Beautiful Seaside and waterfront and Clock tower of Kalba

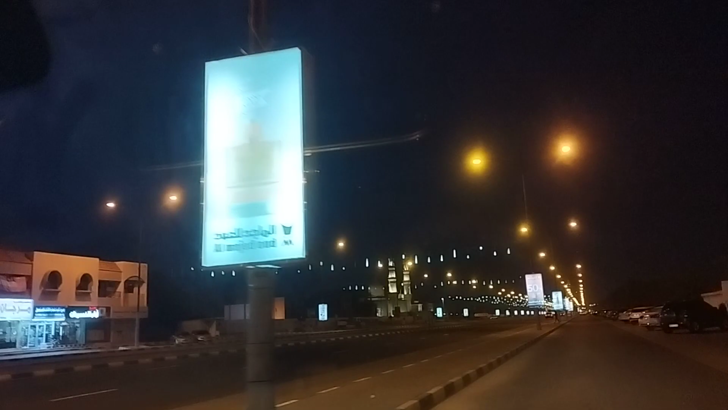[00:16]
That was the restaurant We went to another place That was not the correct one This is the mosque here The Grand Mosque of Kalba